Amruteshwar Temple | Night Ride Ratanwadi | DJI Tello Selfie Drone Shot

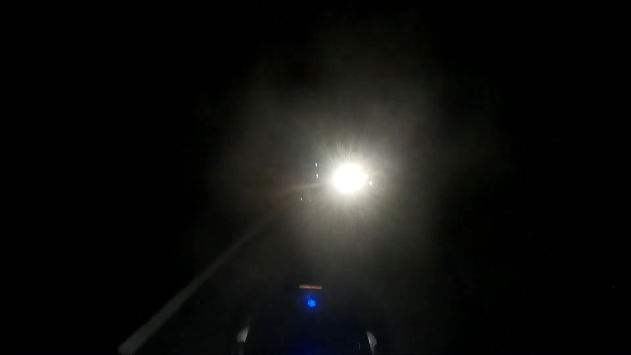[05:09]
वॉक तेवढासा दिसत नाही आहे. पण जर पाऊस जोराचा पडला किंवा सकाळच्या वेळेला जास्त फॉग तुम्हाला आढळतं, साधारण रस्त्यावर मला तरी थोडे थोडे फॉग जाताना दिसत आहेत.